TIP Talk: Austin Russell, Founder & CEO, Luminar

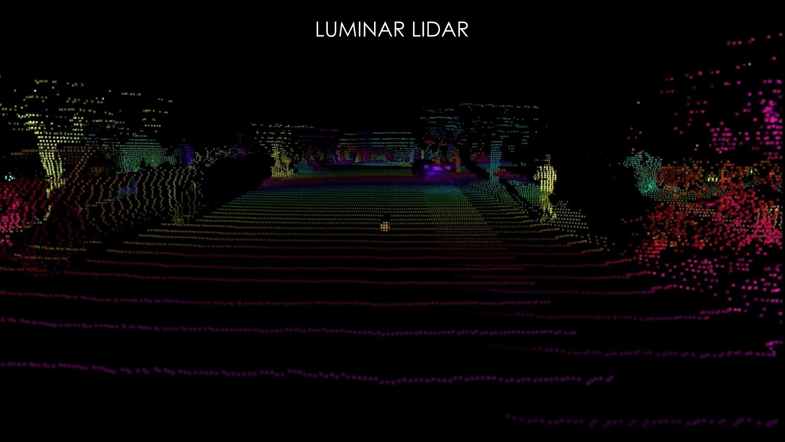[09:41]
this is where you see for the first time an almost camera-like image, but with the depth sensing ability of what we can do. Again, just playing that over again, you know, you can really start to appreciate just what goes into this.